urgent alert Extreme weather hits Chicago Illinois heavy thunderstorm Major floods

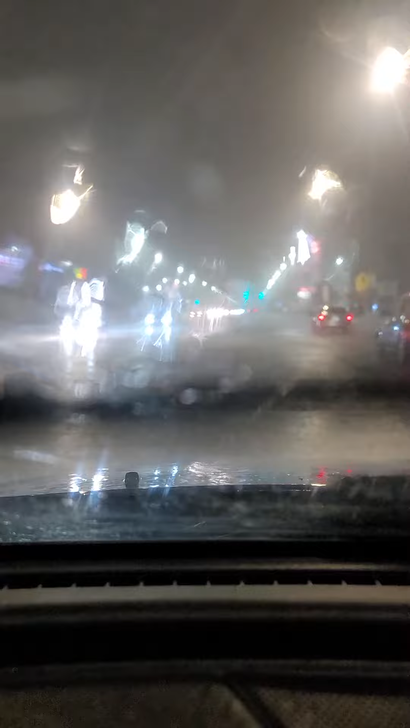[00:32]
Oh, probably because of frames per second. That's why I ran my splitter in the boat. Oh man, they got a media in there. I can't see it. Holy crap! Not even in my lane. Look, look at the rain just on the sheets of the ground.